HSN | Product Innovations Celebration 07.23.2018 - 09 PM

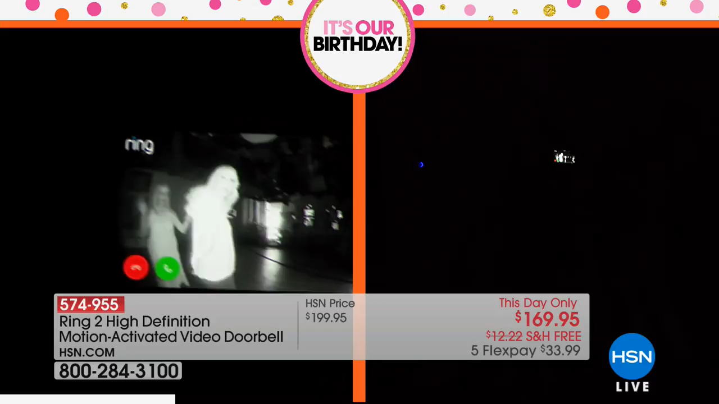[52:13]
Look at the infrared night vision. Is that amazing? And I'm pretty far back from you. Look at that. Like, you're right in front of it, but you can still see me back there. And it's 180 degrees, so you're going to be able to see everything from all the way across, which is pretty cool.
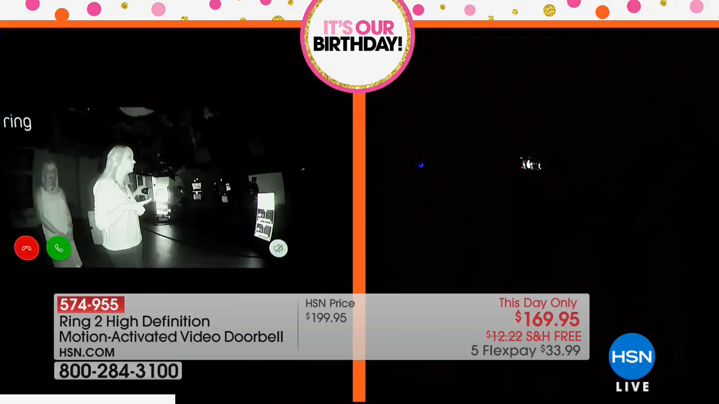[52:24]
That's crazy. I mean, it's very, very clear. You can see a lot of detail with this, and you know, and we'll automatically adjust and do that for you. So how nice. And then you've also got that video clip that you are going to be able to look back on if something is going on your front porch. I call it caller ID for your front porch. That's great. Isn't it brilliant? Yeah. And it's video and it's audio, and really it comes down to this, Lori.